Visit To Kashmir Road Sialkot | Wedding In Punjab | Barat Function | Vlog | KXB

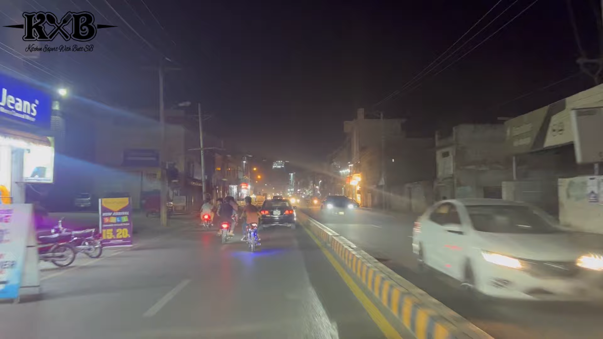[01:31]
آج ہم آپ کو کشمی روڈ بھی دکھا رہا ہوں اور ساتھ انشاءاللہ ایک شادی کا
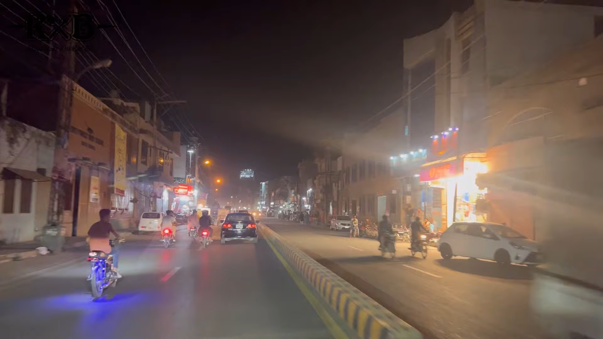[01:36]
فنکشن ہے وہ بھی آپ کے ساتھ میں شیئر کروں گا جی جناب پنجاب میں جو شادی ہیں وہ
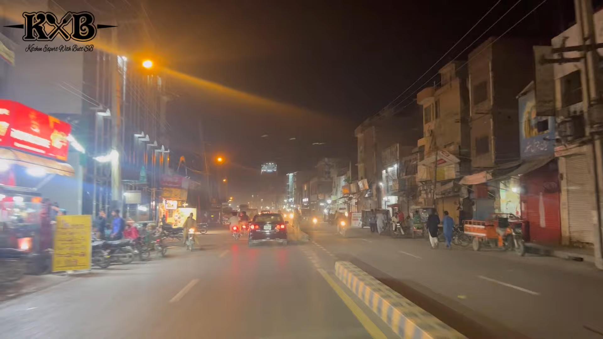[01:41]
کس طرح دوم دام سے کی جاتی ہیں تو یہ جی اب ہم کوڑلی بھرام پہنچ چکے ہیں جیسی کوڑلی بھرام پہنچیں گے وہاں سے لیفٹ سائٹ پہ ہم جائیں گے جی یہ کشمی روڈ ہے جو آپ دیکھ رہے ہیں جی ابھی
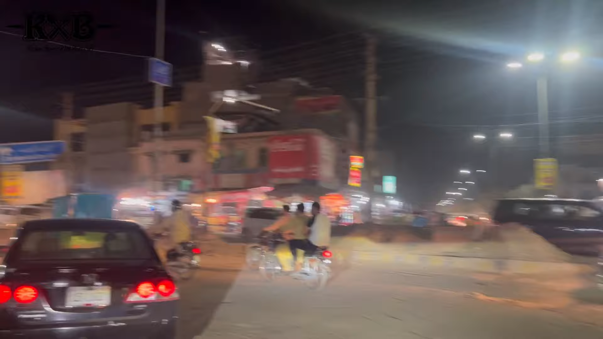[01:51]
یہ ائرپورٹ بھی اگر آپ نے جانا ہو تو یہیں سے آپ
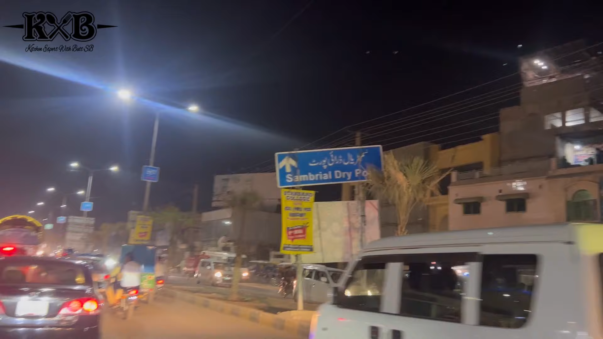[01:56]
ائرپورٹ بھی جا سکتے ہیں یہ دیکھ سکتے ہیں سمڈیال سیالکوٹ ائرپورٹ
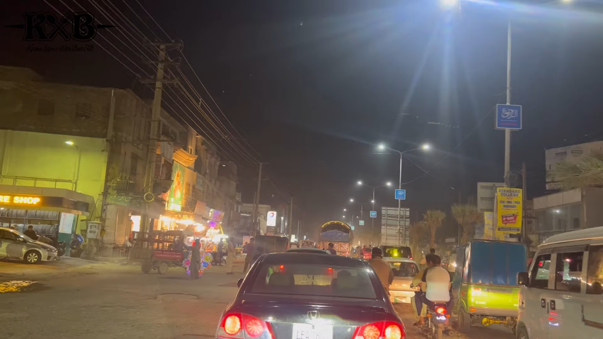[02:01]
کیونکہ سیالکوٹ کا جو ائرپورٹ ہے وہ سمڈیال میں واقع ہے تو یہاں سے گزر کے جانا ہوتا ہے جی ائرپورٹ کے لیے تو یہ ہم کشمی روڈ پہ آ چکے ہیں یہاں آپ کو کافی زیادہ شاپس ملیں گی پورا کمرشل ایریا یہ کہہ سکتے ہیں آپ کہ پورے روڈ کے اوپر آپ کو مختلف شاپس ملیں گی پٹرول پمپس ملیں گے آپ کو فوڈ آئٹمز بھی ہاں سے کافی مل جائیں گی میں آپ کو راستے میں دکھاتا بھی ہوں یہ دیکھیں یہ پٹرول پمپ تو کافی زیادہ ہیں اس روڈ کے اوپر
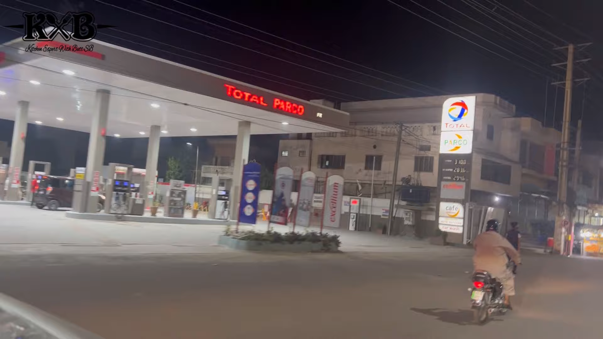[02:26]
تو جیسے ہی آپ تھوڑا سا آگے جائیں گے آپ کو جوس
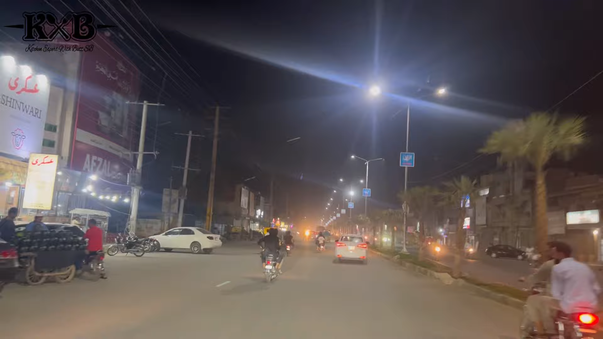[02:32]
کارنرز اور یہ بھی کافی چیزیں آپ کو ملے گی کھانے پینے کی بھی بیکری بھی آپ کو ملے گی یہاں پہ بڑی اچھی بیکریز ہے تو میں آپ کو مزید دکھاتا ہوں یہ ڈائیمنڈ سوپریم والوں کا شوروم ہے جی یہاں پہ یہ پوری روڈ جو ہے یہ کہہ لے کہ کمرشل روڈ ہے تو آپ کو میں مزید آگے چیزیں دکھاتا ہوں جی اس روڈ کی دیکھیں رات کے ٹائم
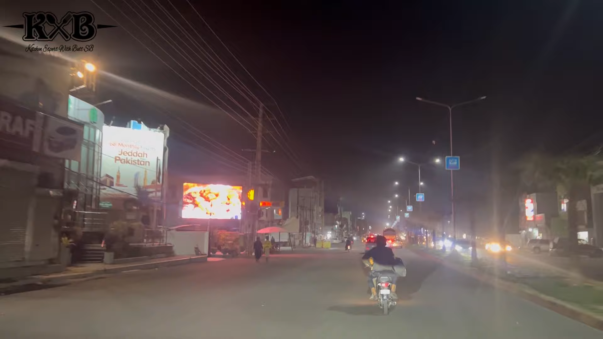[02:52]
بڑی پیاری ہے روڈ لگتی ہے اور بہت بہت ہی مشہور روڈ ہے یہ ایئر سیال کا آفیس گیا ہے پیچھے میرے آپ نے لیفٹ سائٹ پہ دیکھا ہوگا کہ ایئر سیال جو سیالکورٹ کی ایئر لائن ہے جی اپنی ایئر لائن سیالکورٹ والوں نے بنائی ہے اور ما شاء اللہ اس ٹائم اپریشنل ہے انٹرنیشنل بھی اور ڈومیسٹک بھی ضرور اس پہ اس پہ آپ اپنا سفر کیجئے گا ایئر سیال پہ تو یہ جناب آپ کو میں آج دکھا رہا ہوں کشمیر روڈ سیالکورٹ
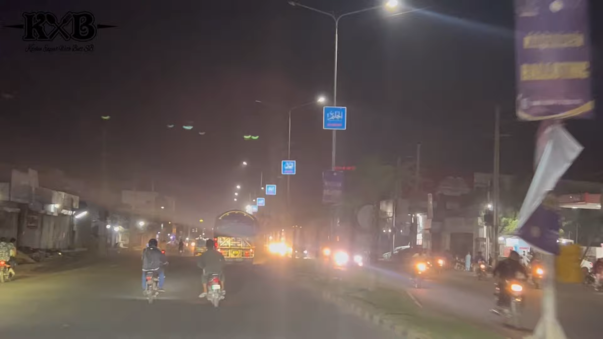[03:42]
یہ اوورہیڈ بریج کراس کر لیتے ہیں لیکن آج ہم اوورہیڈ بریج کی طرف نہیں جا رہے آج ہم انشاءاللہ نیچے ہی رہیں گے اور آپ کو میں دکھاؤں گا جناب وہاں کی لوکل جو مارکیٹ ہے اور
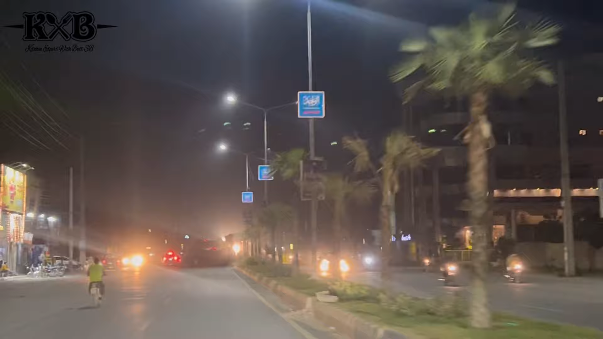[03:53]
وہاں کے جو ریسٹورنٹ ہے سٹریٹ فورس بھی آپ کو آج انشاءاللہ آج کے بلاغ میں کور کریں گے
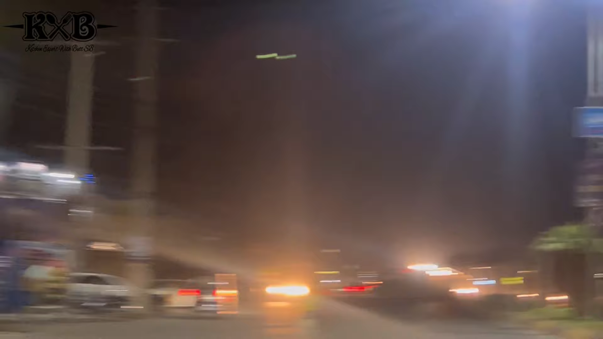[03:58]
جب ہم سٹل کشمیر روڈ پہ جا رہے ہیں جی لائٹوں میں ماشاءاللہ آپ دیکھ سکتے ہیں بڑے اچھی لائٹ لگی ہوئی
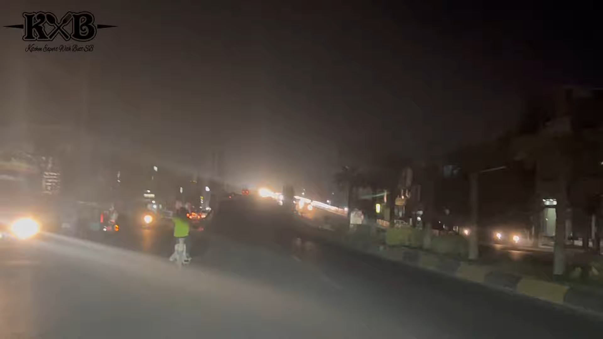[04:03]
ہیں اور یہ آپ سامنے اوورہیڈ بریج دیکھ رہے ہیں لیکن ہم اس کے اوپر نہیں ہم نے جانا ہم نیچے رہیں گے اور یہ دیکھیں جی ہم آگے ہیں جی نیچے
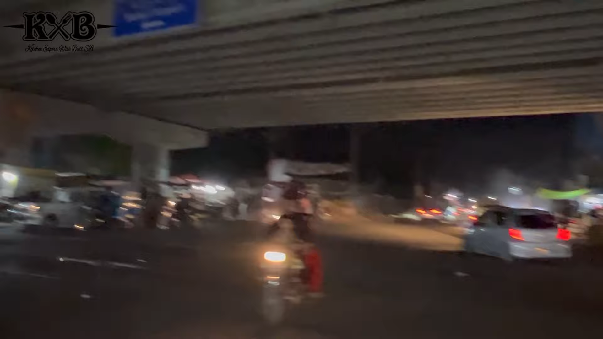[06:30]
بریش بھی اگر آپ لیتے ہیں تو سیدھا آپ ائرپورٹ کی طرف چلے جائیں گے تو یہ جی آپ
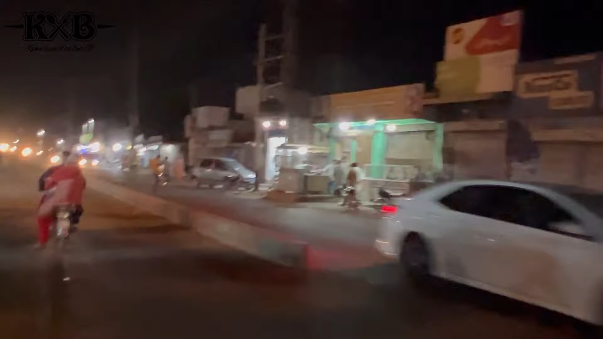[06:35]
کو ابھی میں سٹریٹ فوڈ دکھاتا ہوں یہ کافی زیادہ آپ کو ریسٹرنٹس یہاں ملیں گے لوکل یہ آپ دیکھ سکتے ہیں جی